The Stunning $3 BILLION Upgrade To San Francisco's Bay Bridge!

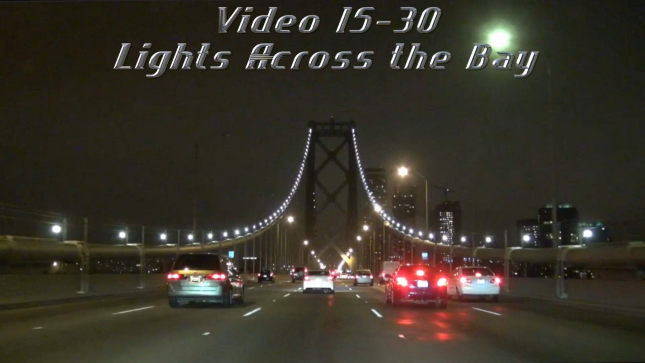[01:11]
On any weekday, the upper and lower decks pulse with activity as commuters jockey for space.
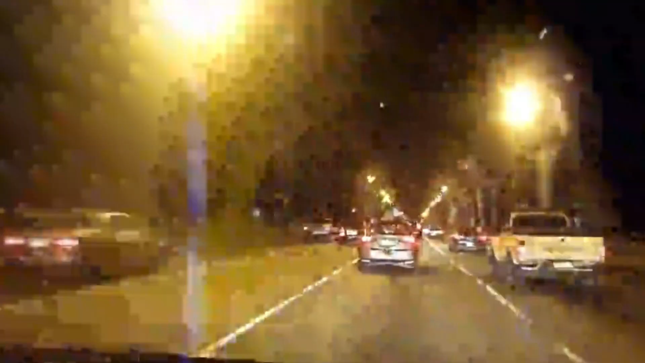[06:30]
These new fixtures deliver brighter, more uniform illumination, improving visibility and safety for drivers while cutting energy use and sharply reducing maintenance needs.